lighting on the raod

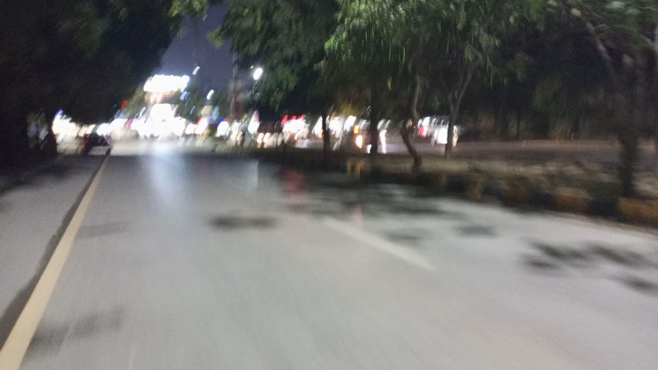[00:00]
اسلام علیکم جی this is عمر اشرف یہ ہم جو پہنچ گئے جناس اوپر جناس اوپر میں سکر دائٹنگ اتنی خوبصورت ہوئی گئی جانا گاڑیاں بھی اتنی خوبصورت چمچماتی ہوئی ہیں سامنے وہ ہوتل ہے اور یہ